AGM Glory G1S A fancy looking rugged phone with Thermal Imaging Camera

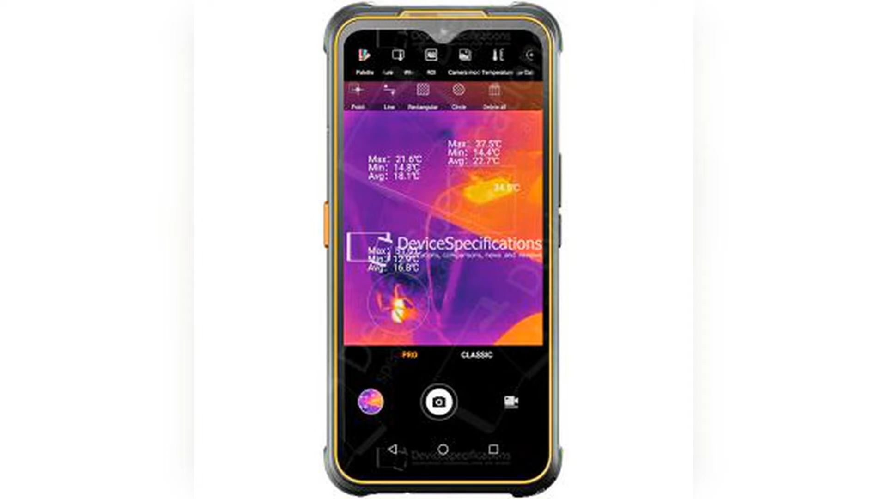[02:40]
If you want high-resolution may cost you $500 or more. But a high-resolution thermal imaging camera that supports 25 frames per second
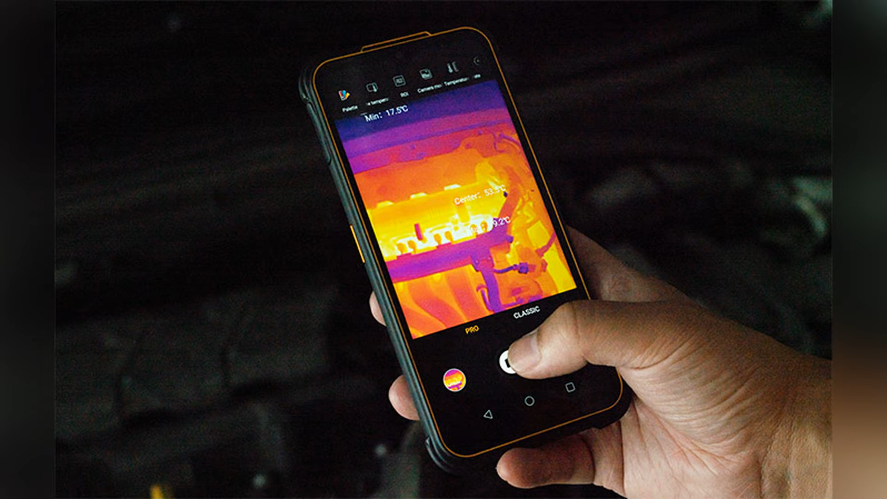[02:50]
On screen: min 17.5°C
video recording is built into the AGM Glory G1S now.